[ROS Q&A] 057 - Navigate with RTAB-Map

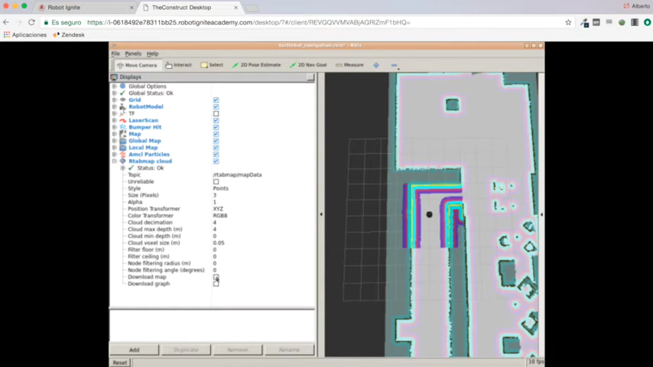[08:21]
the map generated with the kinect camera here by clicking here in the download map and it is downloading the map great there we have it so now we can directly send let's stop first of all the keyboard teleop in order to work with navigation great yes so now we can we can send goals for instance let's send a goal here
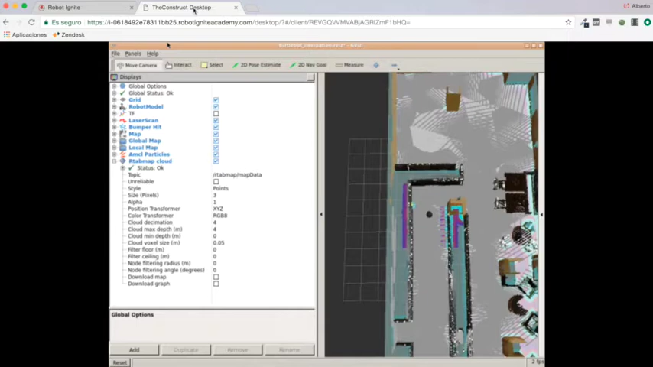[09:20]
so yeah it is performing navigation basically yeah let's see goal reach yeah so it has
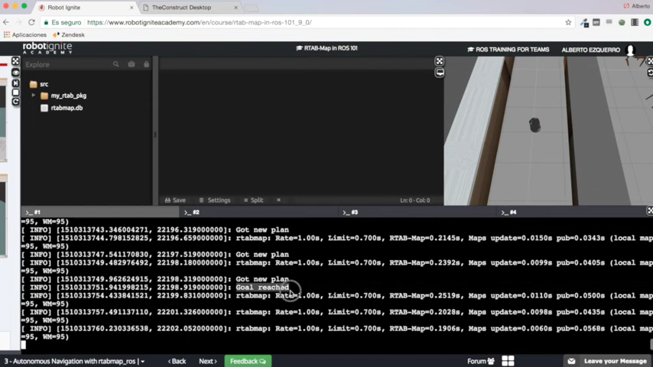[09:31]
reached its goal let's send another one i don't know for instance here let's send it here and yes you can see the robot will again go there we can if you want you can add a
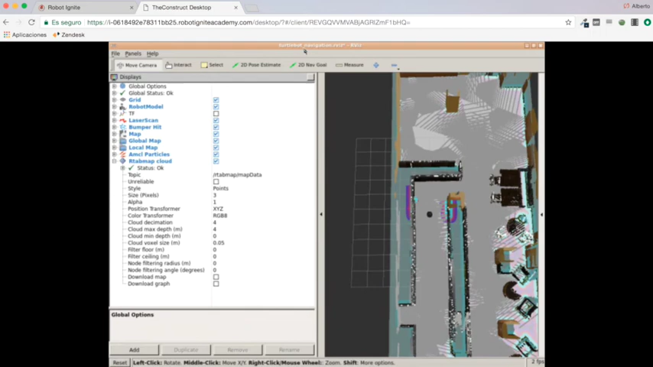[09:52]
a plan display in order to visualize the plan
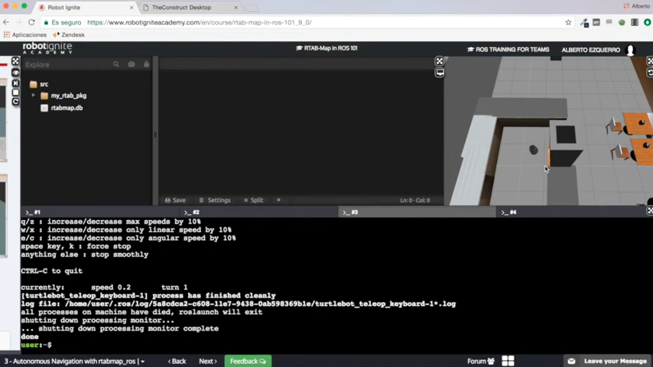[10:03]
there it is
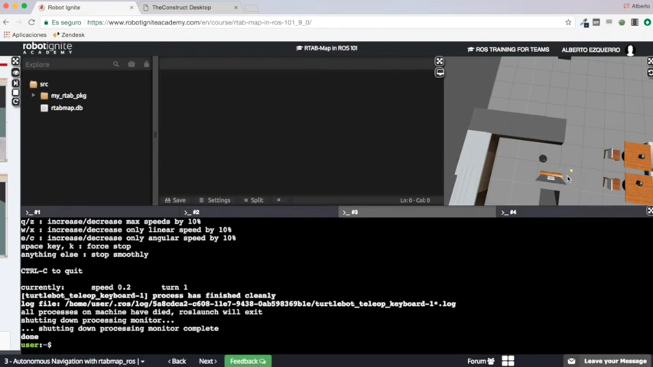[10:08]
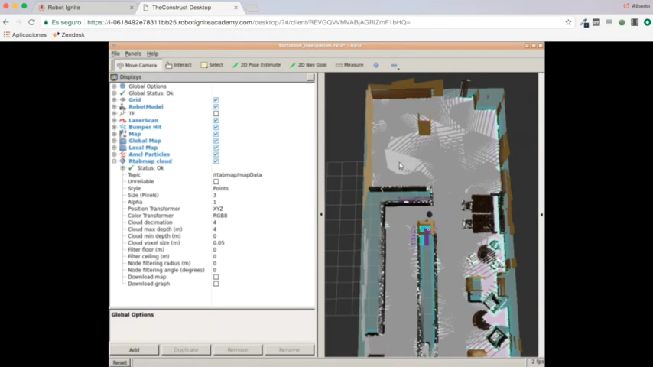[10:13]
go reach there we are and go reach there we are